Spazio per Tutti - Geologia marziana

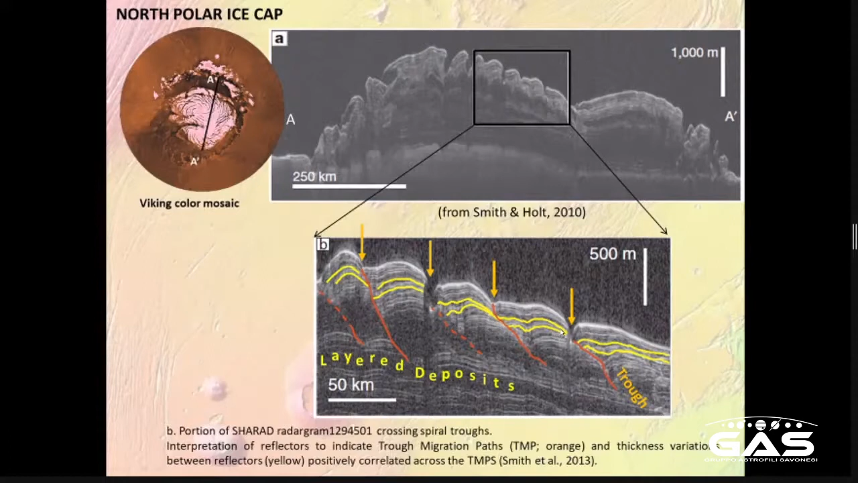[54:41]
lineare ma è piuttosto articolata cambiano gli spessori e molti autori ritengono che queste
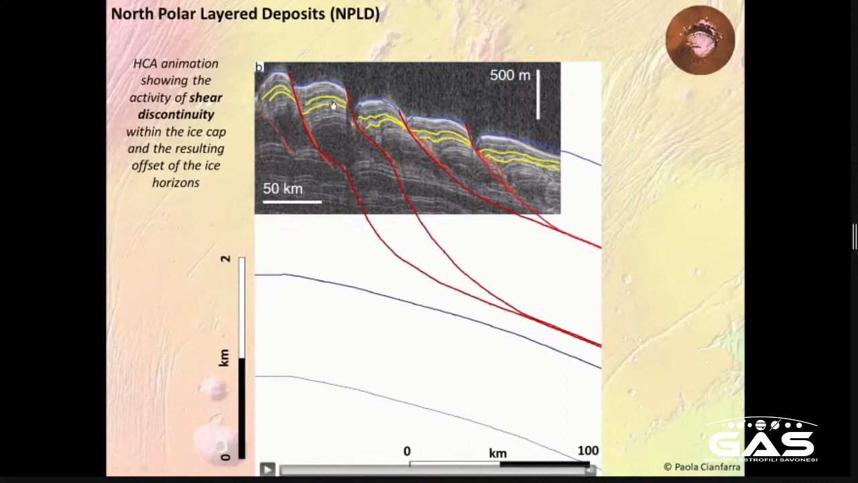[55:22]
l'azione di discontinuità di faglie in particolare che sono appunto responsabili della formazione e dell'articolazione della struttura interna del ghiaccio ora se guardiamo la calotta polare dell'emisfero meridionale quindi siamo a sud dobbiamo sapere che all'interno di questa calotta sono sequestrate grosse quantità di CO2 di anidrite carbonica se questo ghiaccio fosse stato veramente interessato da faglie quindi da discontinuità e queste andassero ad intercettare queste sacche di CO2
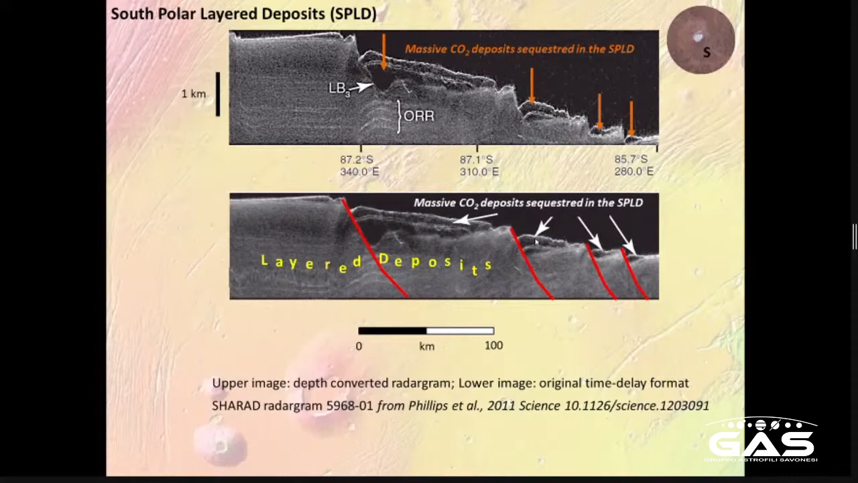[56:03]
ci rendiamo conto che l'attività chiamiamola tettonica l'attività di queste discontinuità andrebbe a permettere a grosse quantità di CO2 di essere immesse nuovamente in atmosfera e quindi avere un impatto anche sulla composizione